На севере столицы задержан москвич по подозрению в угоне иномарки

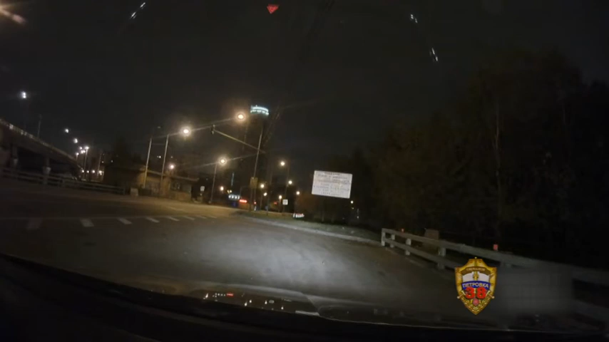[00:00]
Съемка видеорегистратора. Два часа ночи. Мимо патрульной машины проносится иномарка. Инспектор пытался остановить ее, но водитель требования проигнорировал. Начинается погоня.
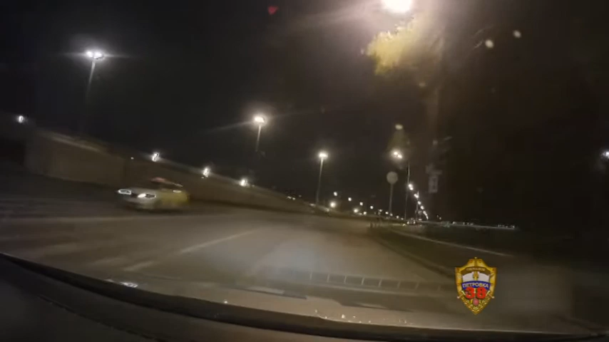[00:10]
Правда, она была недолгой. Вот нарушитель паркуется прямо на автобусной остановке. Спешно покидает машину и скрывается в ночи. Автоинспектор бежит за ним в ближайшие дворы. Из сумрака гонщик выходит уже в сопровождении полицейского с руками за головой. Водитель попытался скрыться с места преступления.